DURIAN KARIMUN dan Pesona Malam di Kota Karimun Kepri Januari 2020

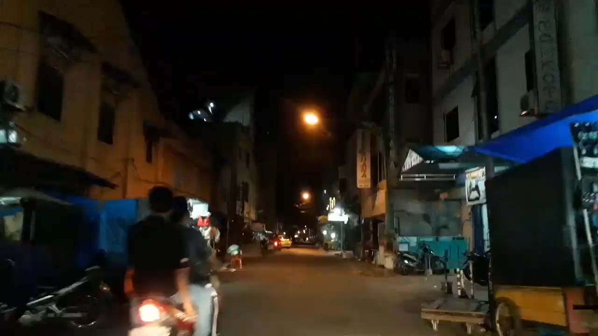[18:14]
Masuk ke dalam. Masuk ke dalam kita jalan lagi mobil.
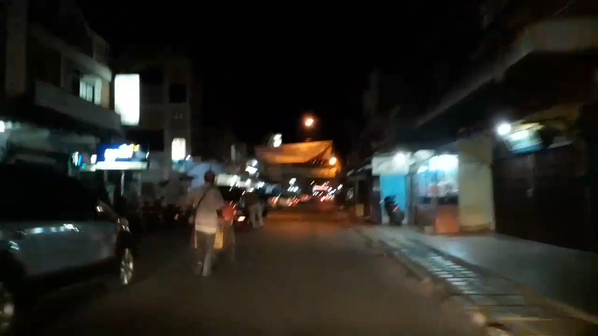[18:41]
Kita mau melewati wilayah Pecinan di kota Karimun.
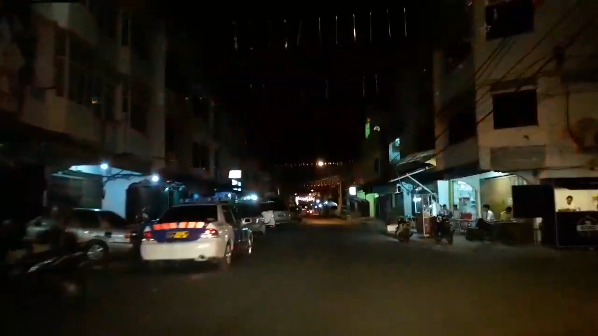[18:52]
Sebelumnya kita tadi berada di coastal area menikmati seafood. Alhamdulillah lumayan khas.